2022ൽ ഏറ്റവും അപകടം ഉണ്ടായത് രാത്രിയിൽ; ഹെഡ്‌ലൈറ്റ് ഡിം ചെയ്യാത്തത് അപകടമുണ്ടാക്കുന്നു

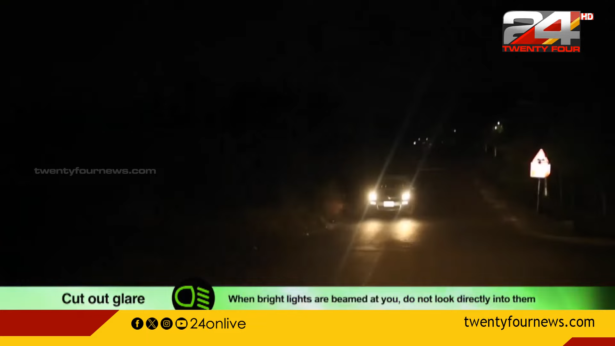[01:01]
रात्रिगाल यात्रकलेल वाखनंगलेल 73 शदमानुँँँँ वाखनंगल्डे हेट्लाइट डिम्चेए निलन्दाण अरैव सेफ नड़तिया सर्वेर रपोर्ट नियम्म
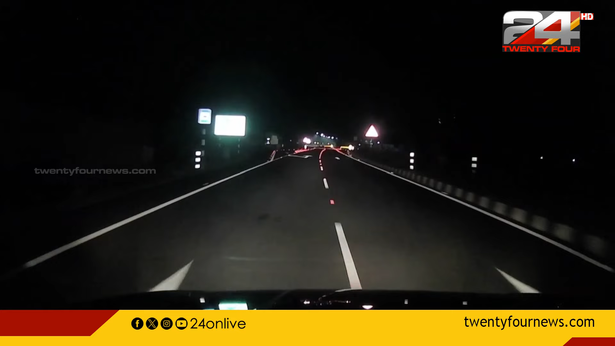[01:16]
विरुथमाया उयर्न तीवरदी उल्ला लाइट्टिकल उबयोगिकिनन वाखनंगल्केदरे नडवडी इड़कान मोट्टोर वाखनंगल्ड